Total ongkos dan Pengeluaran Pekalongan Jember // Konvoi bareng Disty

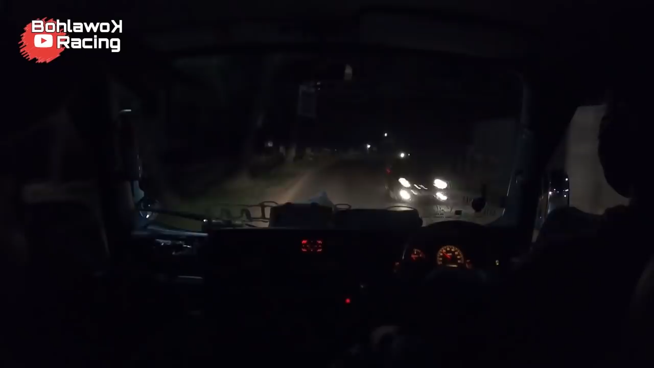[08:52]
Pemirsa, kita masuk jalur Pantura. Oke. Ini kalau makanya lampunya dimatiin biar gak silo pemirsa, tidak mengganggu pandangan.